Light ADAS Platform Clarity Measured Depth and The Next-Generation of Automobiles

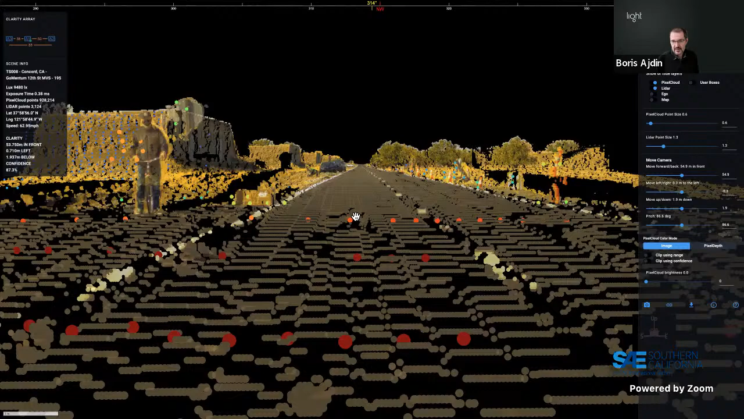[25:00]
of objects when the angle of incidence of the laser light is not as shallow uh there will be returns but on the road because not enough laser light reflects we don't get any returns whereas clarity because it can see the road it can measure the road and i can keep going uh as long as as long as the road is visible we can measure it and now we come to the second interesting point
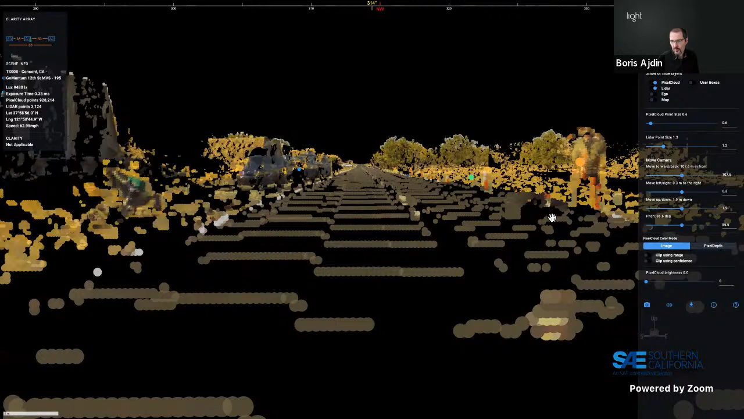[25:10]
here which is this 3d structure this is uh at 109 and a half meters uh right next to this pedestrian that is that is how we uh
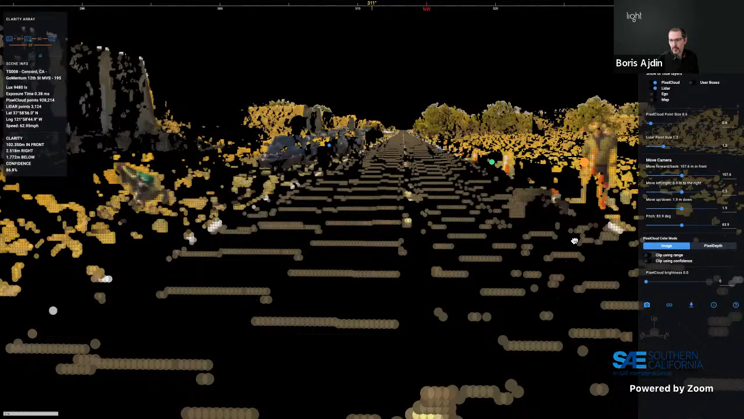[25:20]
position them and as you can see they're actually right next to each other so very spatially consistent even though you know we're not under we're not aware that that is the
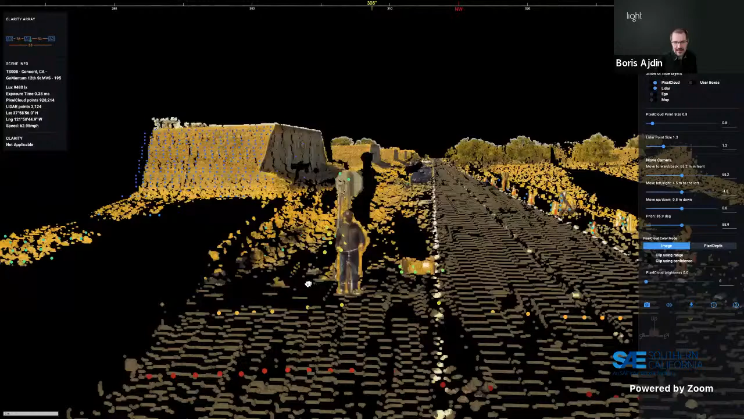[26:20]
actually have a full perception engine running downstream as you can see there is a slight offset in lighter alignment here but this is less important what we are more interested in is how well do they align in depth and uh when we look at the depth points as you can see here
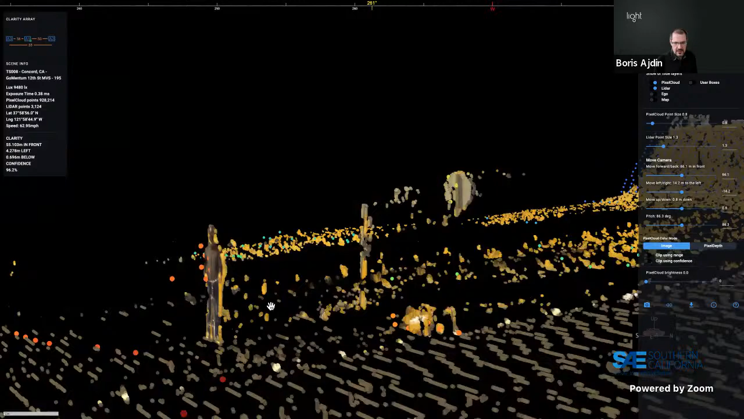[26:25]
clarity and lidar are basically spot on uh matching very well
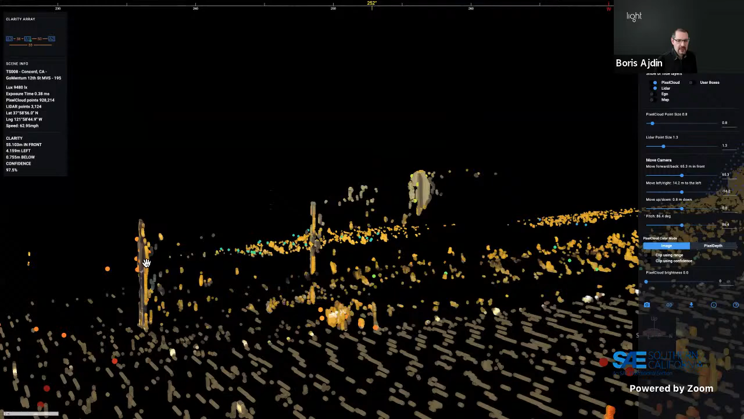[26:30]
this is at 55 meters so you're getting all of these all of these points you're as you can see here you can easily tell that this is a cyclist even just from from this data uh because we have the image data and the depth data combined
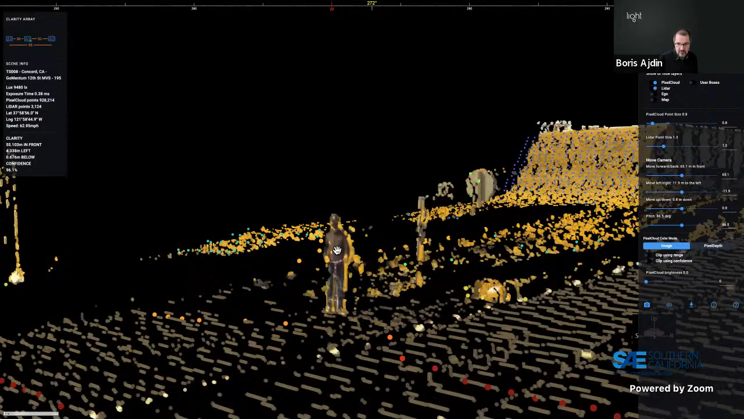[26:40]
and the accuracy of lidar to match in addition there is this uh partially occluded because the cyclist is blocking the track the pole of the traffic sign once again you can see that they are matching very well but there is the third object in between this um this
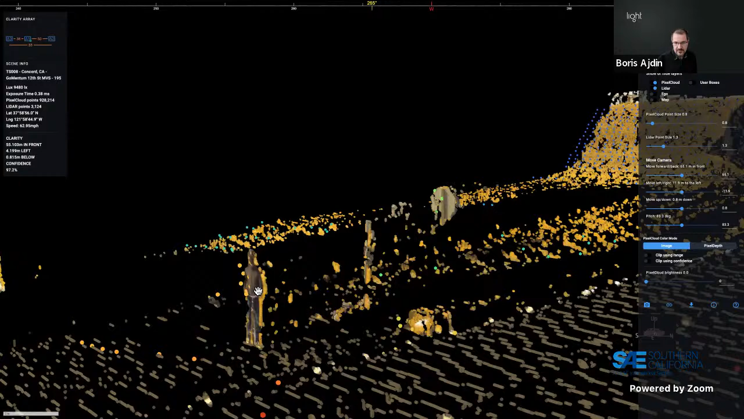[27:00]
very thin pole which once again and i'll move this way once again the pole is too thin and is simply not visible for the lidar because of the angular resolution
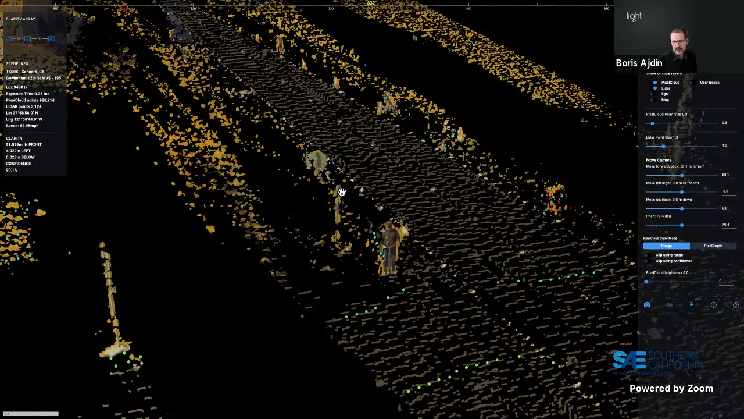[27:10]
but clarity is correctly placing it in between the cyclist and the traffic sign in the back
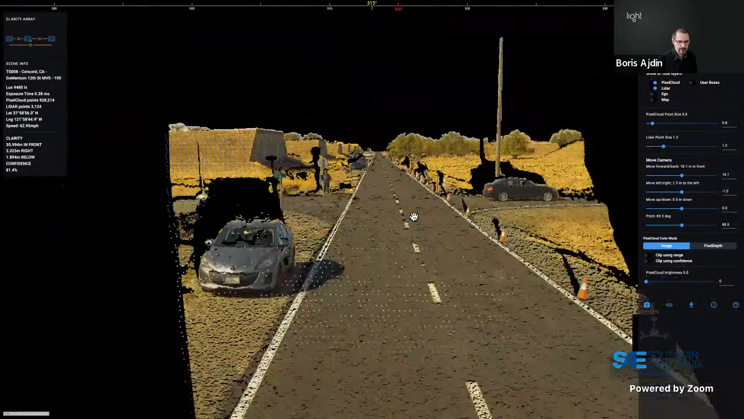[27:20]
hey boris a couple questions came in as you were speaking uh sure you mentioned the range being one kilometer but that one question from our membership is how long or
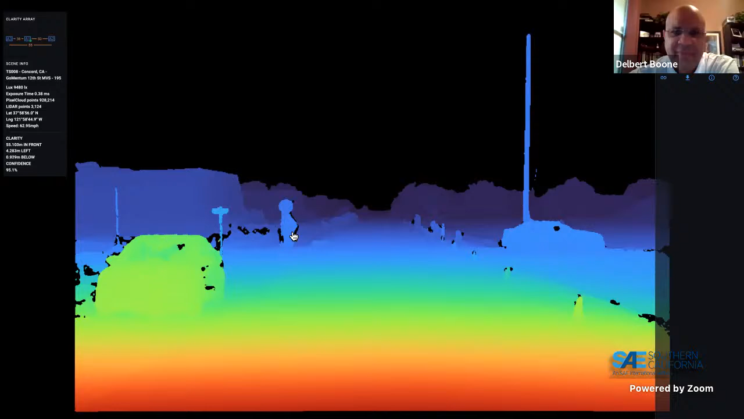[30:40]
this is not a five meter poster even though it looks very realistically like a person at 55 meters i can tell this is one point you know 1.8 meter uh high or tall uh 3d structure right that combining that as input into perception can provide lots of benefits from uh better uh false positive false negative rates to actually even improving uh and or simplifying training because you may need less training data if you have more information for every uh every training data set that you are used right for just to just illustrate the example further you know if you want to be able to detect a car like this you need to be
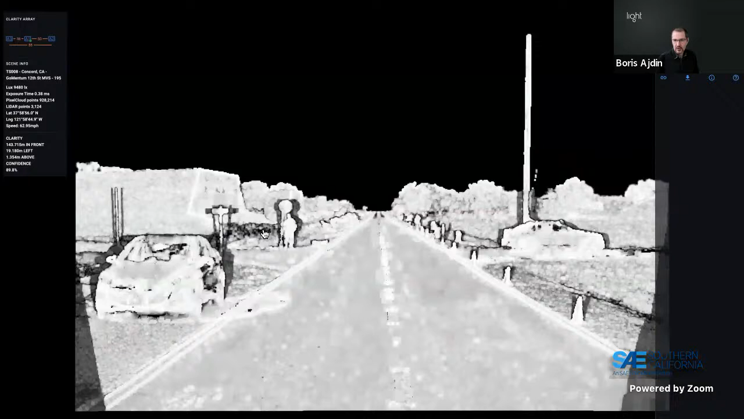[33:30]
customers get to see so for pixel wherever there is a depth value we also get the confidence value and you this is yet another input that can be used for a perception system to make even better decisions right knowing which points to trust more versus which points to trust less okay so uh let's uh continue with a few more things this scene is really a goldmine of interesting
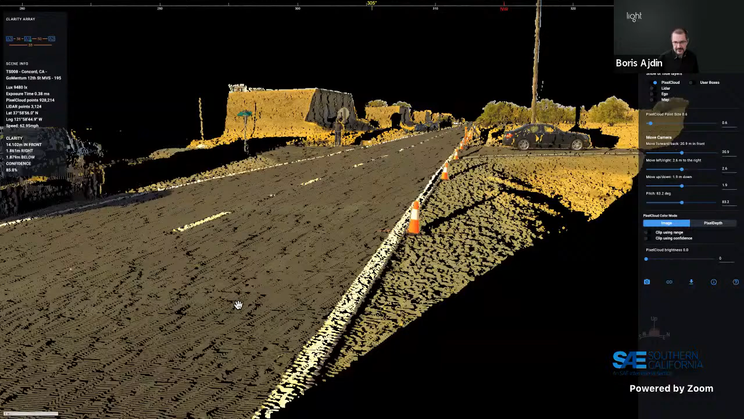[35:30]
of the of the camera and even further we can see centimeter level uh kinds of um differences on surfaces without understanding that we are looking on the left at the asphalt and on the right on dirt and then furthermore we are i'll just go lower so below the road level we are able to see this curved
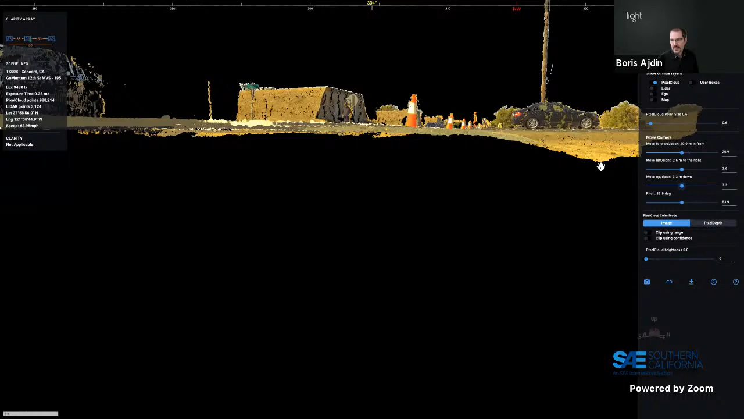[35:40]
sloping downwards uh on the on the of the profile very nicely here you can see it in the 3d data
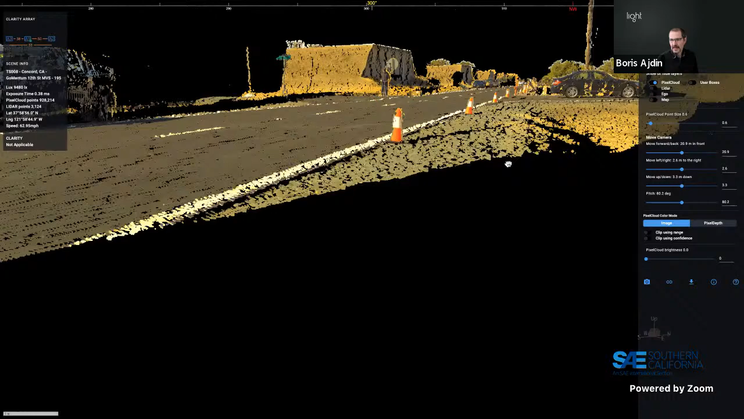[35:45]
and everywhere where you see uh the shadow there's actually a bit a small kind of a bump in between or in front of that from the point of view of the reference camera and that's why we have a shadow so you can see that it's actually really bumpy first of all and then there's a big drop and in fact if you look at these points at the bottom here they are at 2.6 meters below so we're talking about almost 70 centimeter difference in height
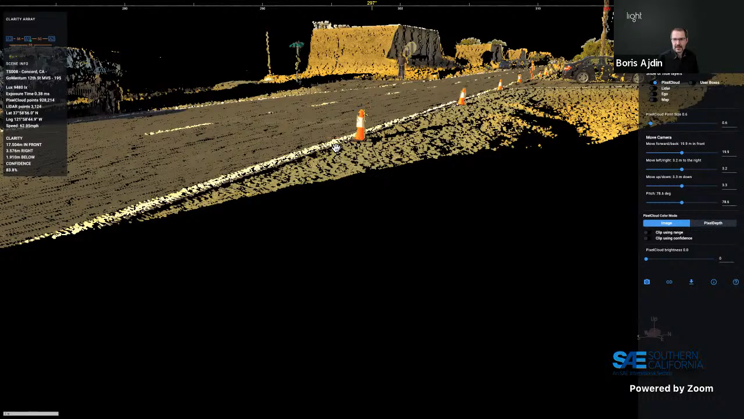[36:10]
between the road surface at the edge uh and uh the uh the bottom here so if you think about something where you're having um more rural applications off-roading or even non non strictly automotive like precision precision agriculture or something like that you may want to from this data decide to go more this way closer to the road because it's flatter and you know what the profile is rather than trying to go straight through because the depth differential here is huge and it might have an impact on the on the suspension and on the wheels or the bottom of the vehicle that's great